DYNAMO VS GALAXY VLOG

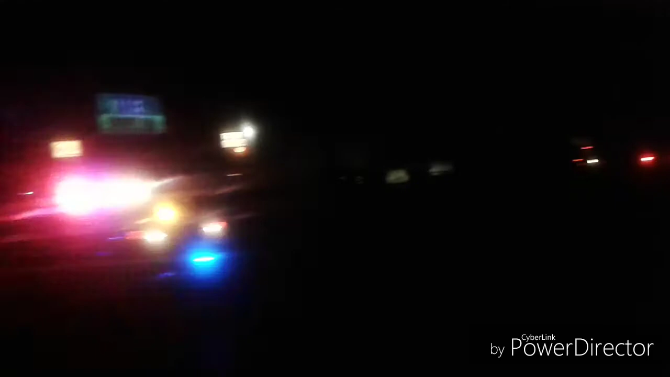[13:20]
Damn, it crashed. The drunk driver's body, like always. No, gang, so we home right now, and it's dark as hell.